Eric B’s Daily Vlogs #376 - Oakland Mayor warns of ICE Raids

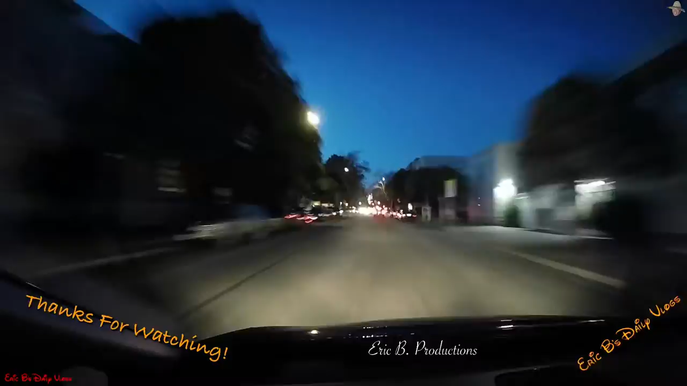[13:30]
I think it's funny how they painted this road, but they didn't fix the cracks.